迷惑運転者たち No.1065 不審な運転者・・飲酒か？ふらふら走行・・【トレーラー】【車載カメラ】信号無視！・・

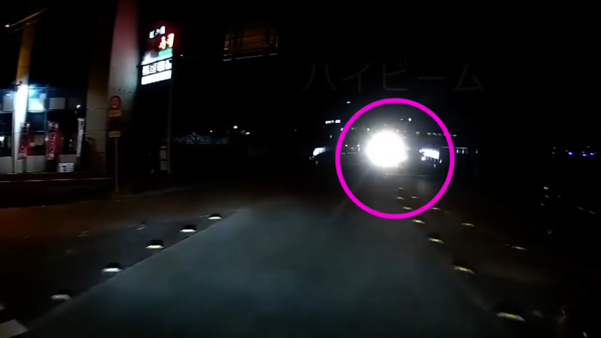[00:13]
ずいなこいつな。あ、ガヤラだな。気づかねえのかな。
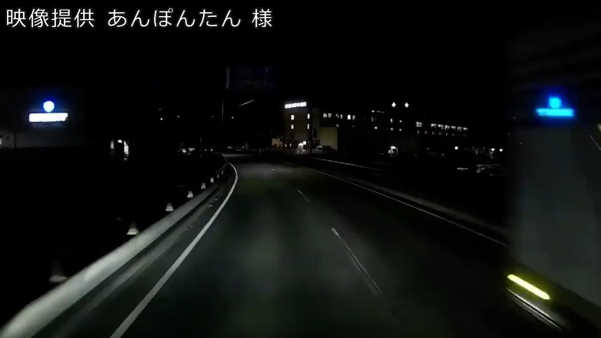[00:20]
明確が暗いと明かりは明るくするの。なんかねえな。じゃあ俺は無強化で走るべきかな。